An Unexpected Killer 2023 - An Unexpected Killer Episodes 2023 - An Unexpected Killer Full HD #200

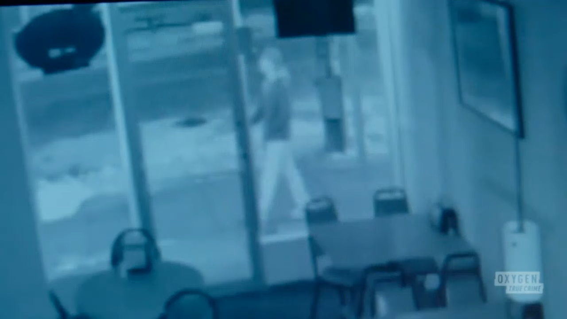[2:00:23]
It shows Jared walking in front of the business. There he goes right now, just kind of strolling along. And then, you know, a few seconds later, that's Ashley there.